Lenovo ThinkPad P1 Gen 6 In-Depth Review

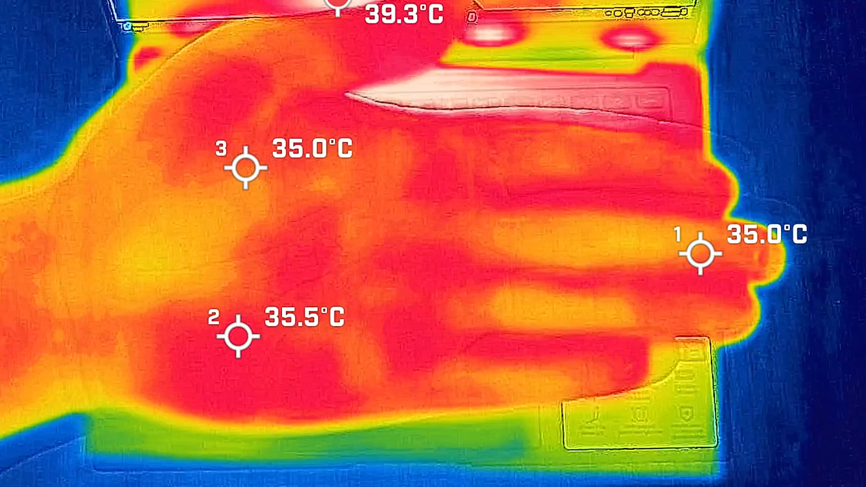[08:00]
give you a reference point my hand was averaging an area between 35 to about 36 degrees celsius and so i took my bass measure when the computer was idle and the hottest area around the keyboard measured a maximum of 43 degrees celsius and as for the fan noise it did spin up a little bit barely hurtable and it measured in at 36 decibels and the average internal core temperature was 49 degrees celsius it stayed pretty much dead silent at 35 decibels and the average internal core temperature was 48 degrees celsius then it put 20 percent load on the computer that's pretty much average usage tasks like office productivity works surfing the web streaming videos and the hottest
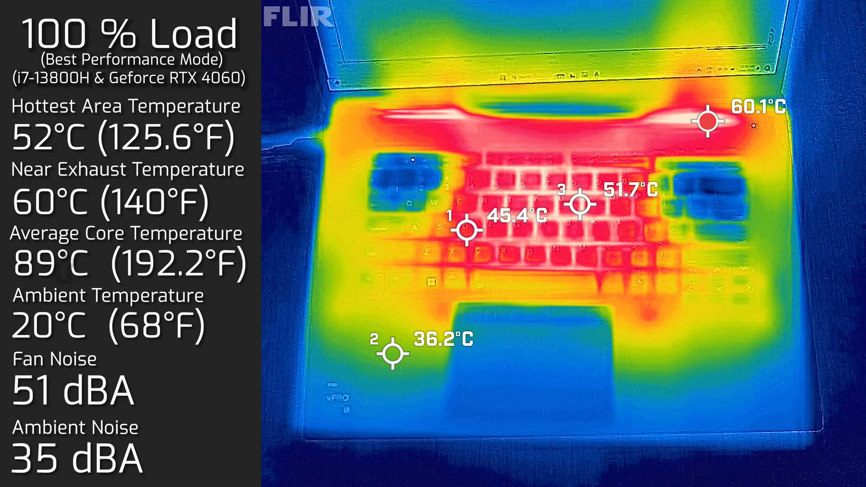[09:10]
celsius then i put 100 load on the computer and the hottest air around the keyboard measured in maximum of 52 degrees celsius as for the fan it spun all way up to a maximum of 51 decibels and the average internal core temperature was 89 degrees celsius also measure the bottom back cover while i had 100 load and the hottest
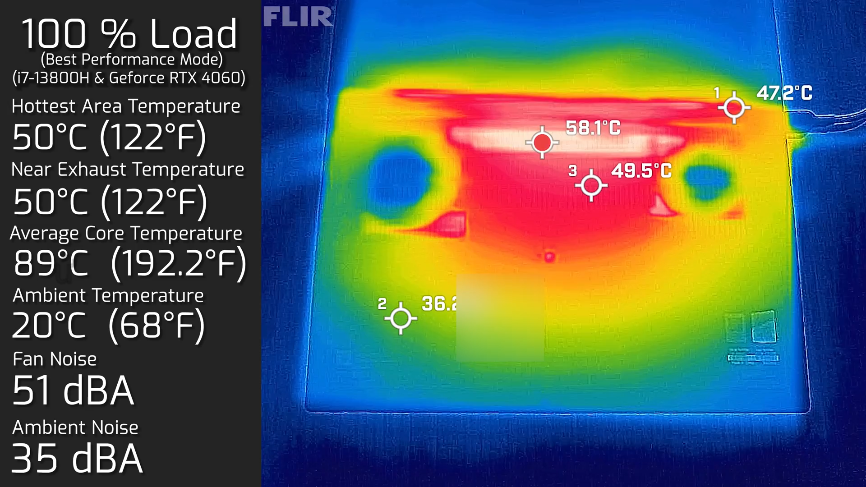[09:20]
air around the back cover measure a maximum of 50 degrees celsius and of course the state at 51 decibels we're going to see how the